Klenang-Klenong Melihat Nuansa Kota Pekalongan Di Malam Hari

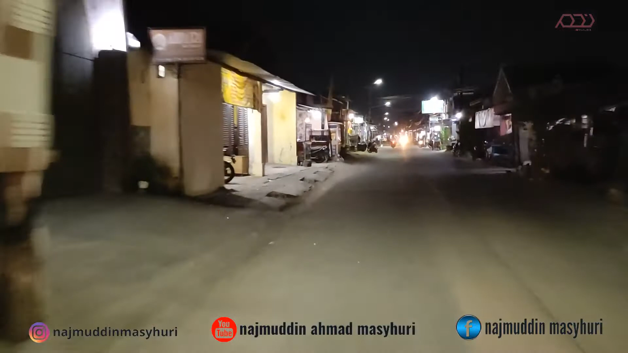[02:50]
Karena setiap saat kita bisa menemukan orang yang jualan makanan. Jangankan pada jam-jam seperti ini ya, sekitar setengah delapan malam, jam satu, dua malam saja, dengan mudah kita akan bisa menemukan orang yang jual makanan.
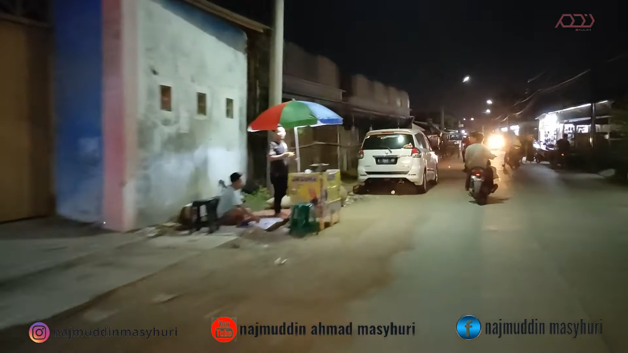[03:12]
Apalagi di daerah sekitar Alun-Alun. Wah, banyak sekali orang yang jual makanan di sana.
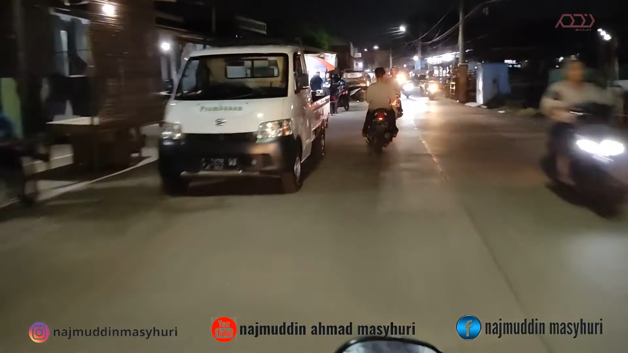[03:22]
Ya, sekarang kita masih menyusuri Jalan Teruntum.
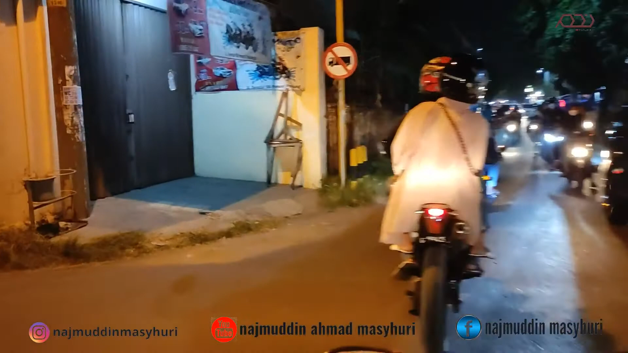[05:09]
kita sudah melewati perempatan antara Jalan Seruni dan Teratai, dan sekarang kita masih di sepanjang Jalan Teratai. Nampaknya juga sama dengan di Jalan Turntum banyak orang-orang yang jual makanan di pinggir jalan ini. Dan kondisi jalan masih cukup ramai. ya, nampak berbagai macam kendaraan bermotor melintasi jalan Teratai ini.
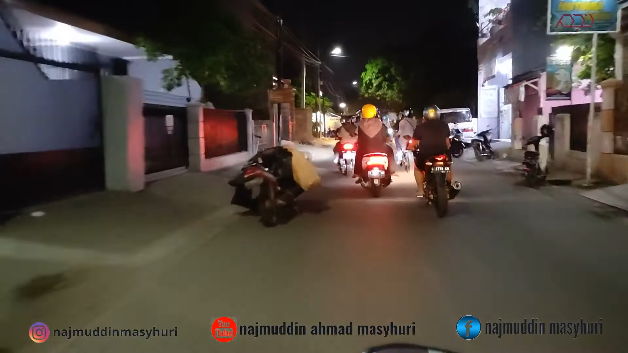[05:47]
Ya, sebentar lagi kita akan jalan jalan piluk kanan, ya. Menuju jalan dokter Cipto.
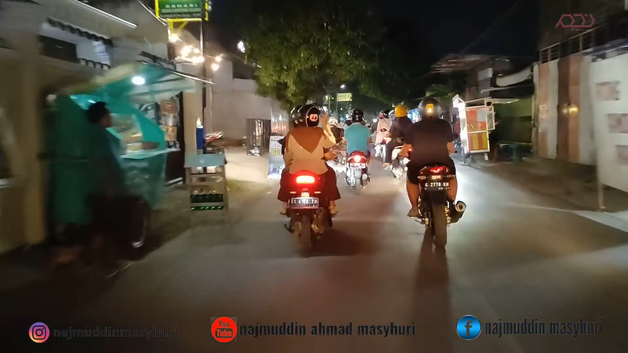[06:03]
Ya, ini kita sampai depan pasar poncol, ya. Sama juga banyak orang jualan makanan di depan pasar poncol ini. Macem-macem tentunya. Ya, kita akan melewati bundaran piluk kanan
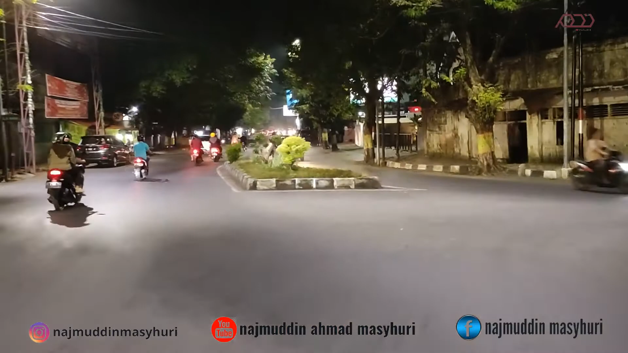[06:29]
memasuki jalan dokter Cipto. Pemandangan cukup mengasihkan, ya.
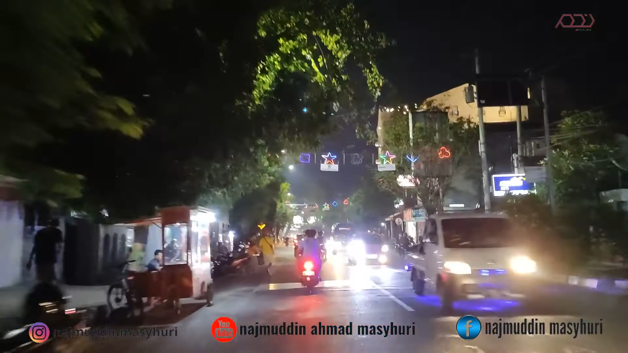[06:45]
Karena banyak lampu warna-warni yang terpajang di sepanjang jalan dokter Cipto ini.
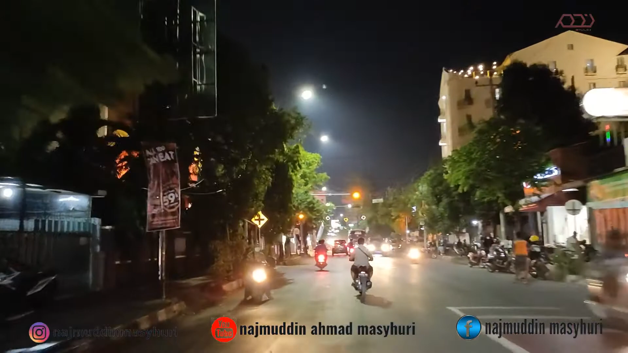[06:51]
Ya, lampu bergeda pedip dan warna-warni sangat indah sekali pemandangannya ini.